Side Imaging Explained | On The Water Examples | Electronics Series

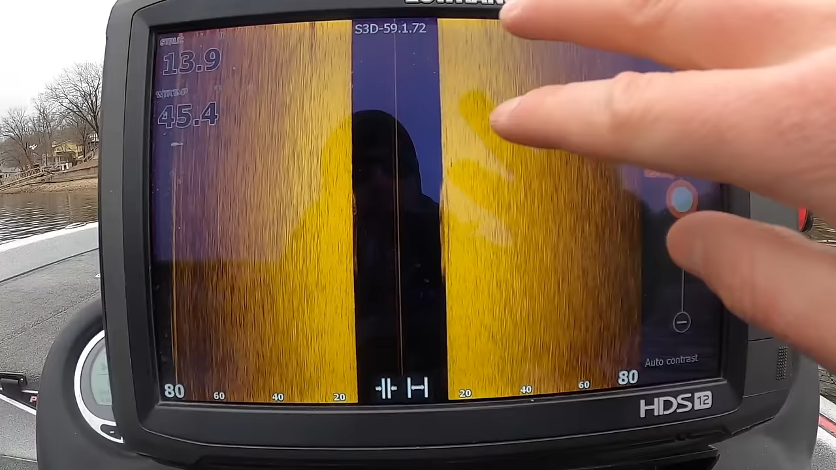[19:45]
If you're looking for fish suspended in the water column, no big deal. You can dial that up a little bit more and they'll pop out a little bit.
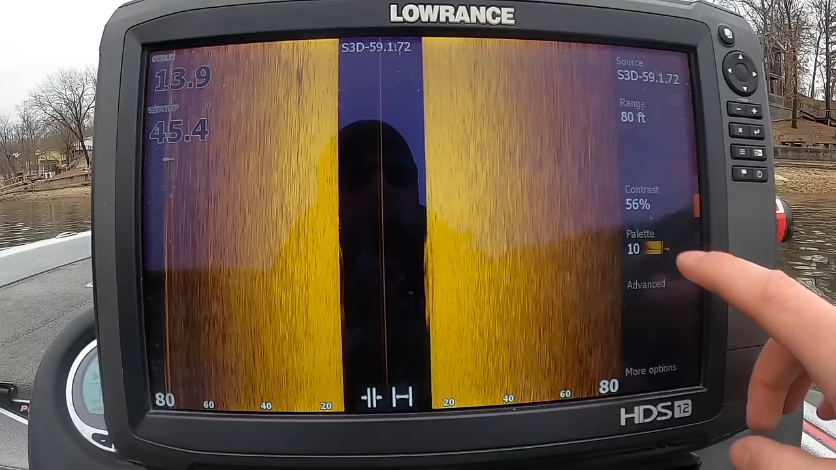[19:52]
So here's the next thing to get into, which is your color palette. This is totally user preference. Depends what fits your eyes, what you like.
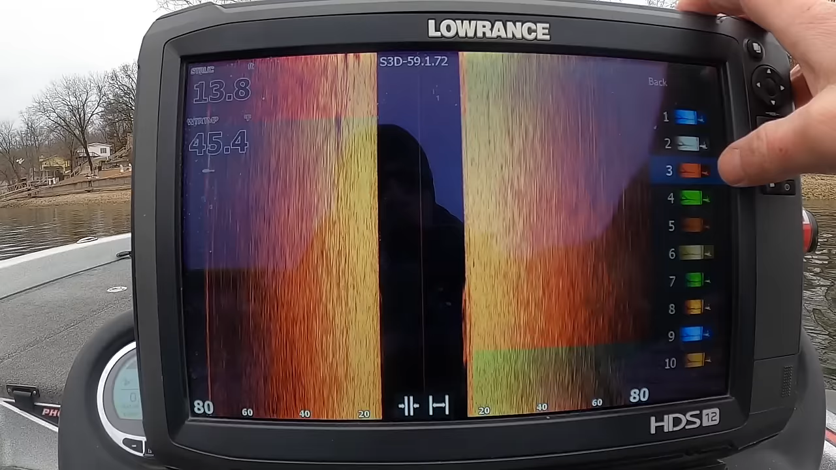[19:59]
You can tell though, my sensitivity stays the same right when I'm doing this. You can tell that some of these, see how bright that is. But if we go to like this one, that seems all right. But you go back to that one, like, boy, that's washed out. We got to turn that sensitivity down.
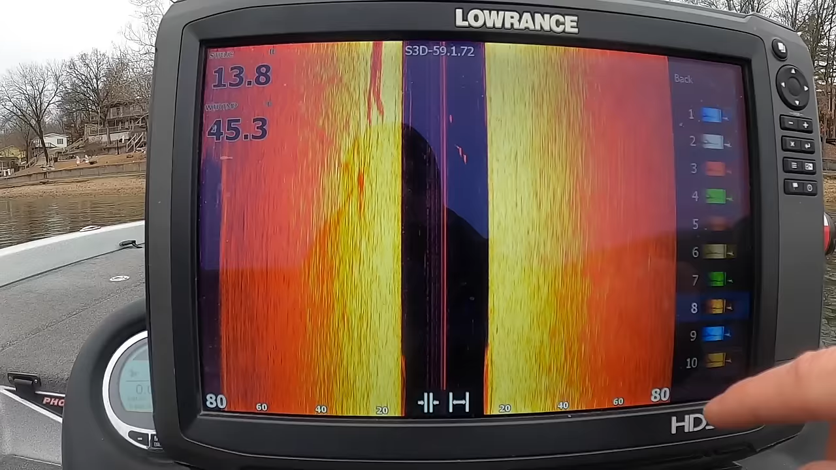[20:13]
So that is something that you need to keep in mind. If you're going to use a specific color palette, whatever you're going to use, you are going to have to adjust the sensitivity to that particular palette.
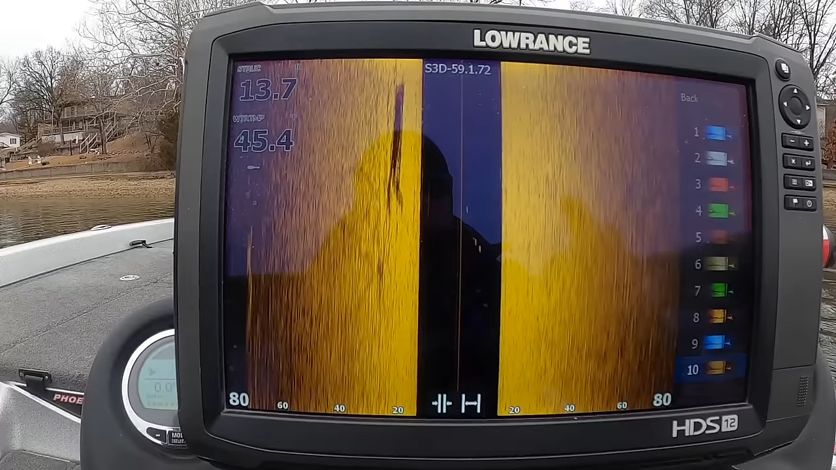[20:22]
I like to run like palette 10 usually, but again, whatever you want to use is totally fine. That's just a user preference, but just know you're going to have to adjust that. Now there are certain palettes like the bright one here is number eight.
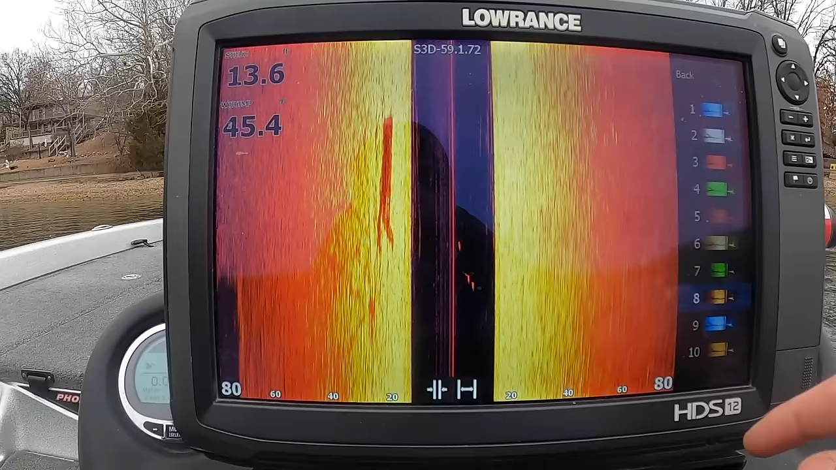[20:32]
If you're looking for fish like in the water column, this is a fantastic palette to use. You don't have to blow everything out and you can still see your fish. They just show up real easy.
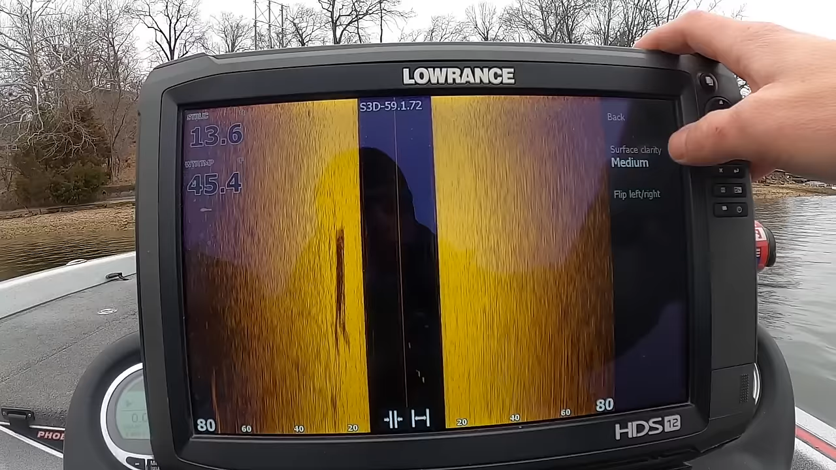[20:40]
And then here you have just like the surface clarity. So if you turn that on high, you can see how there's nothing in there now. But if I turn this off, like you're going to get a little bit of interference, a little bit of noise, basically. And that also depends slightly on your installation.
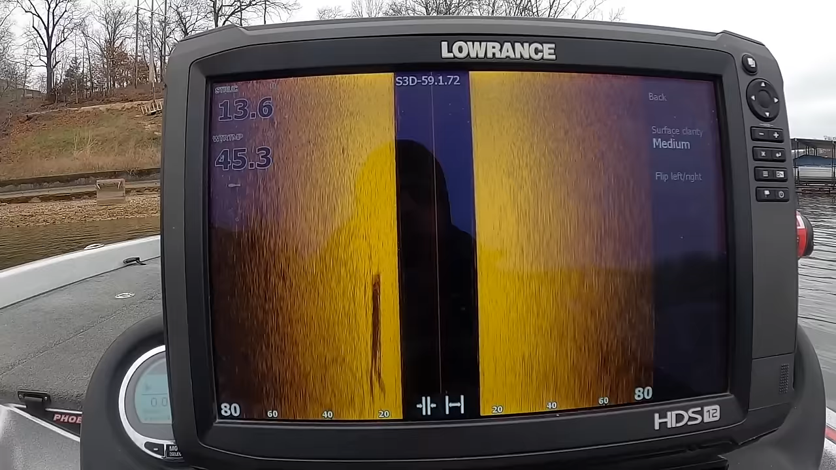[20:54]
You do have your motor and stuff back there. So usually if you trim your motor up a little bit, if you're getting a little bit of like feedback through here,
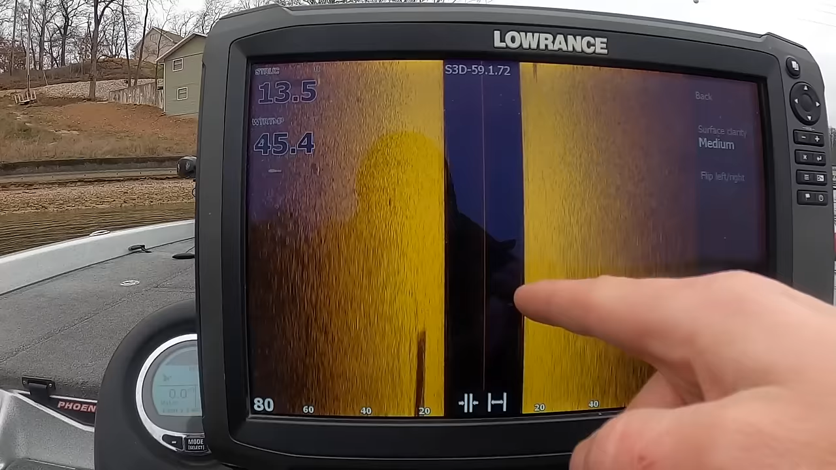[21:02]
it's usually because your sonar beam is going like between your jack plate and stuff. And it sometimes can, the signal can bounce around there a little bit. So it does depend what side your installation's on your transducer.
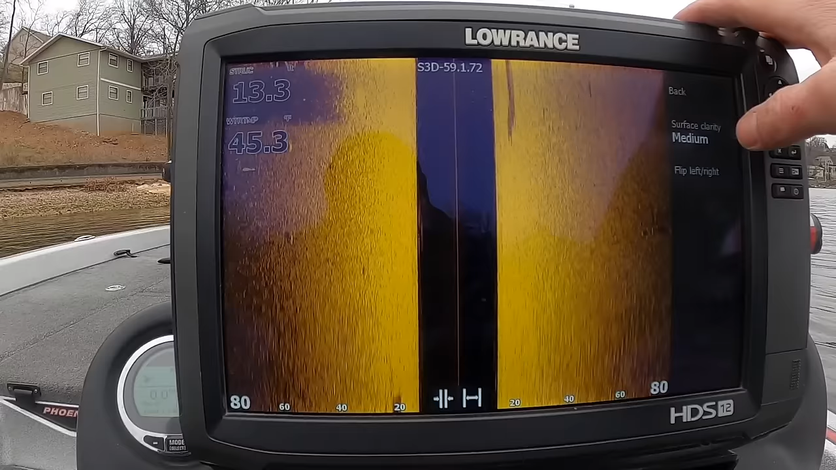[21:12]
You do get that. You can turn your service clarity up a little bit to clear that up. I normally run mine on like medium or low. Once you get moving, it's not too bad. You can also flip left and right on the RANCE if you want to inverse this, because you can actually install your transducer backwards if you want.
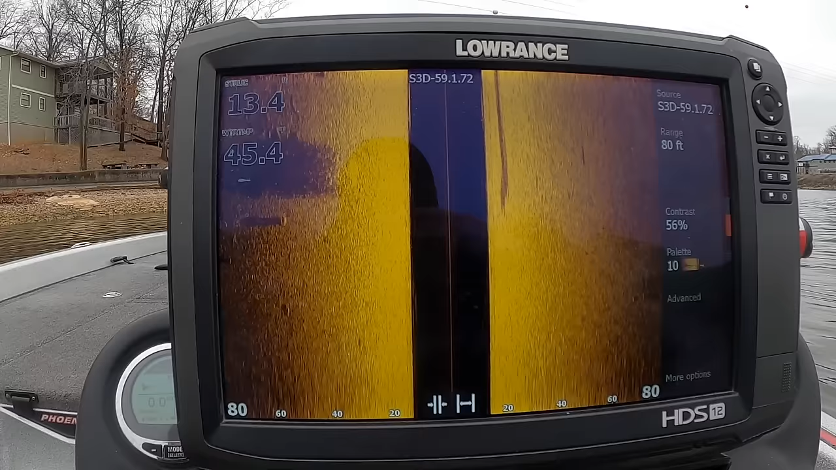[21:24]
I don't know why you would want to do that, but that's an option they give you.
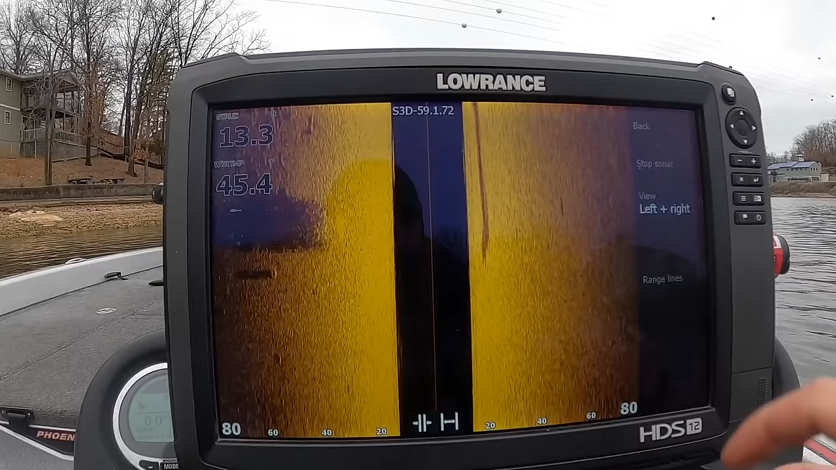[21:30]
And then in more options here, you just have stop sonar. You can turn your range lines on, which we'll talk about the range here in just a second. I don't like that. It clears up the screen. And then you can also do your view. You can do left side, right side only.
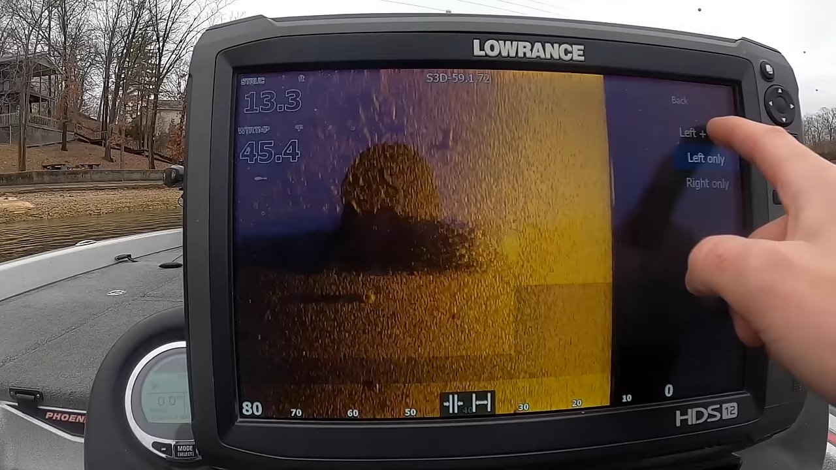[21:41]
One thing I want to talk about is this is a good object while it's scrolling past. See the size of this here. Looks like actually maybe a little bit of shad.
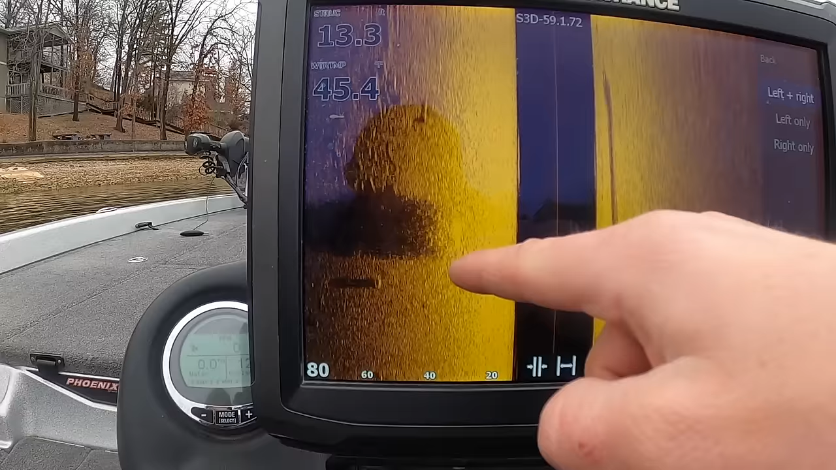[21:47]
Just note the size. Okay.
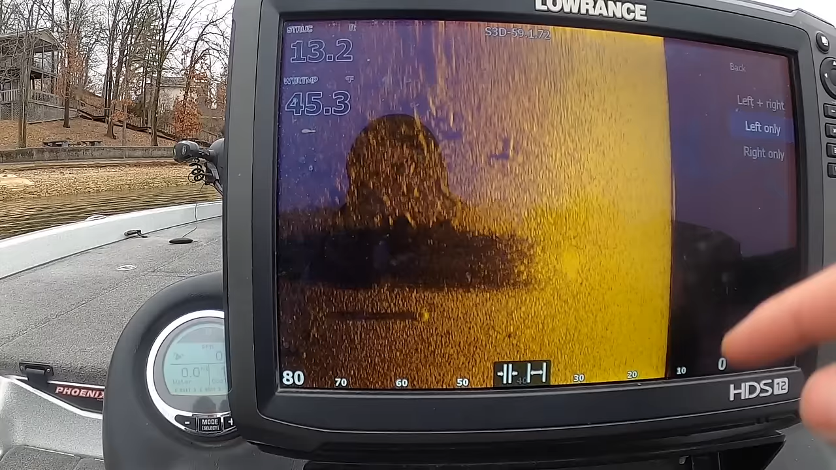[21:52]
Now I go to left side. Boom. Look how much bigger that is. Okay. That's why you see people running two graphs.
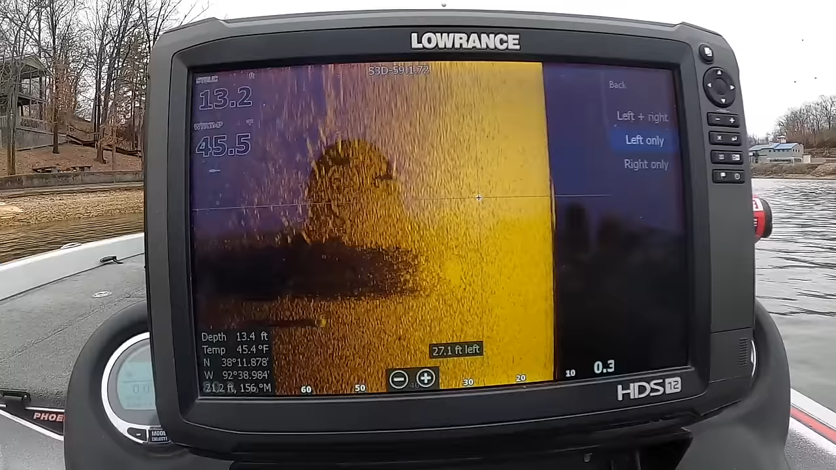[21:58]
The console is because they want this. They want as big a screen as possible.
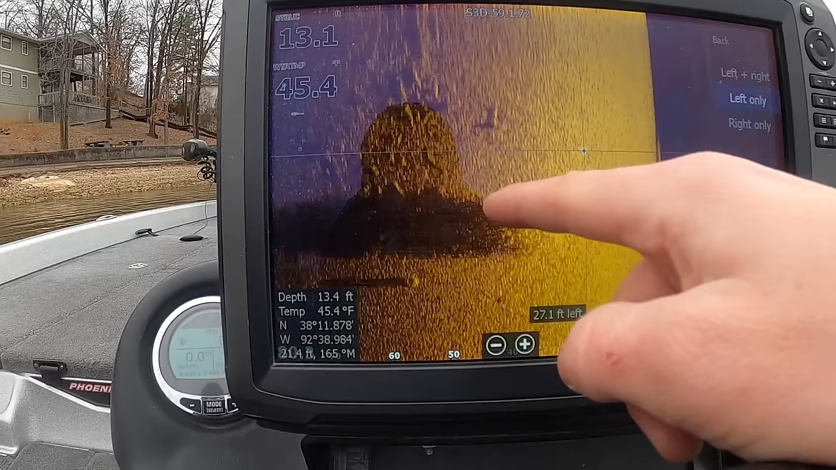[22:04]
On screen: water 45.4°F
Everything is just so much easier to see on side imaging because you got to think you're looking at a very large area here on a relatively small screen, but you don't have to have, you know, two graphs.